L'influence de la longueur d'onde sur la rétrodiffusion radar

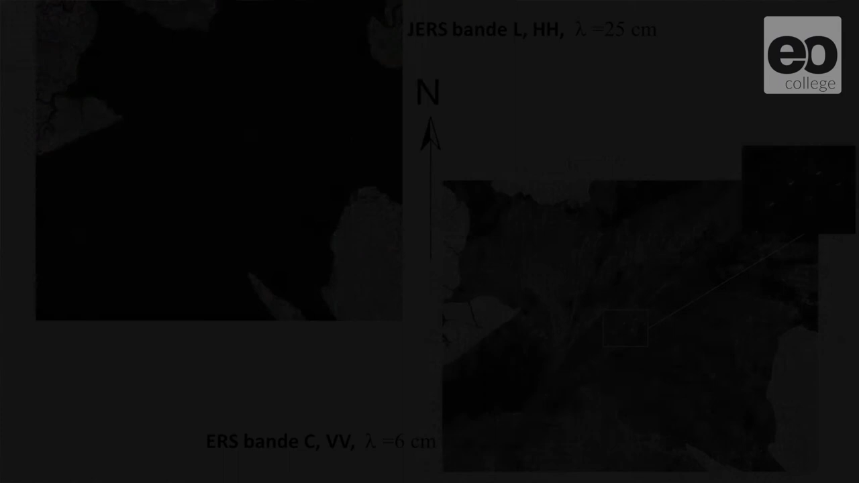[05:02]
Ici, vous avez une image qui est sur l'estuaire du Wouri au Cameroun, en haut à gauche, une image du satellite JERS, en bande L, polarisation HH, laissant tomber la polarisation pour l'instant, et en bande C, en bas à droite, avec le satellite ERS, caractérisé par une polarisation VV. Alors, ce n'est pas la polarisation qui joue le plus grand rôle dans la différence entre ces deux images, c'est la longueur d'onde.
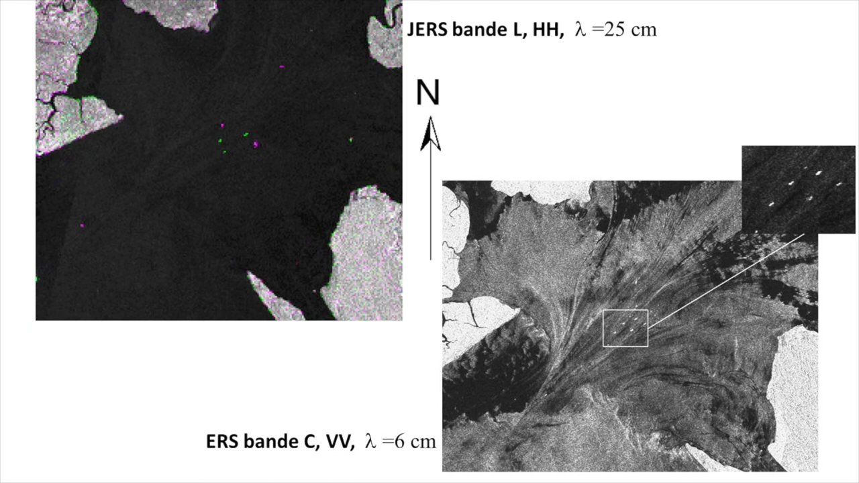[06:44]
Donc, dans le cas de la bande C, la rugosité de l'image en surface est adaptée à la longueur d'onde de 6 cm. Dans le cas de la bande L, la rugosité est inférieure, la surface est vue comme lisse et donc on n'a pas de retour vers l'antenne.
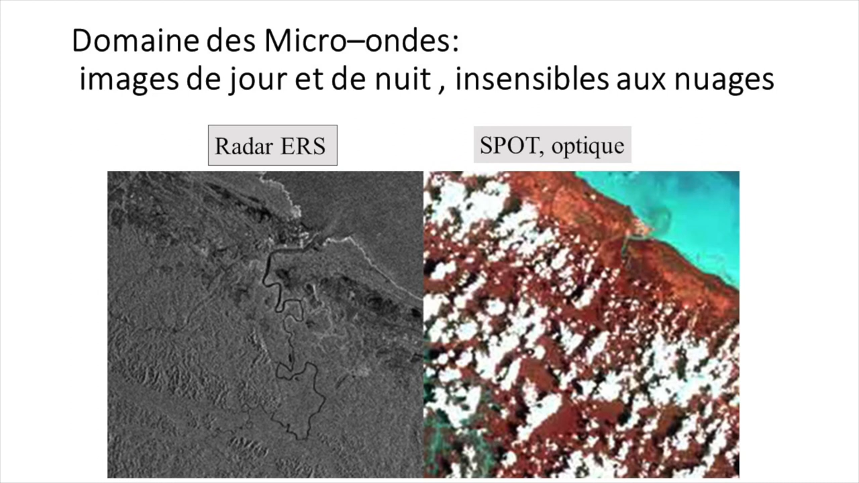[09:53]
Eh bien, on voit que les longueurs d'onde centimétriques sont à peine sensibles à l'atmosphère, c'est-à-dire nuageuses ou pas.